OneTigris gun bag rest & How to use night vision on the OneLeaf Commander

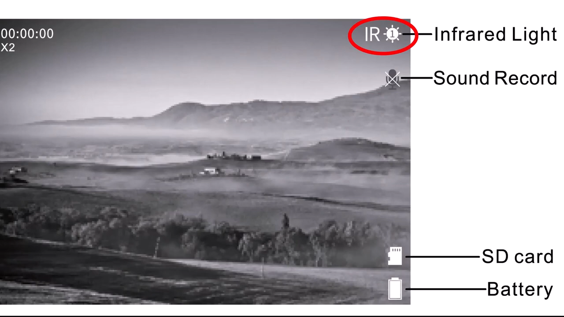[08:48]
you what what to do anyway each continuous press of the IR button puts the intensity of the torch light on so try it once
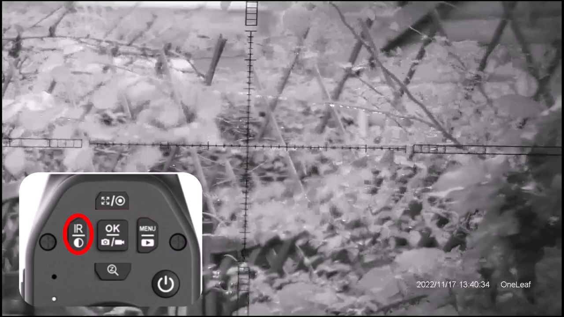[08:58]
yeah that's working two times three times
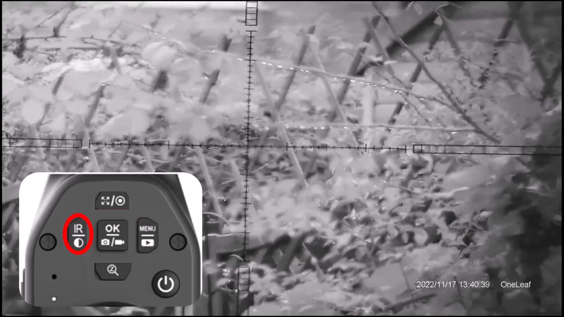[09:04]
four times five
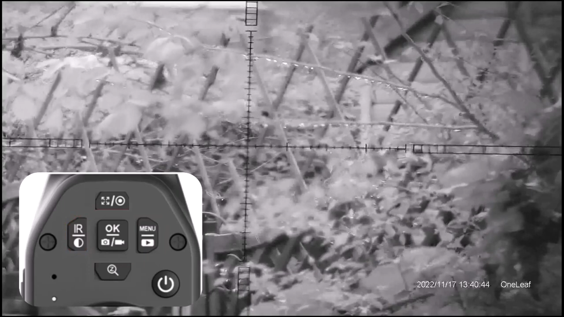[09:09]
times and six times obviously i'm doing this in daylight but if it was nighttime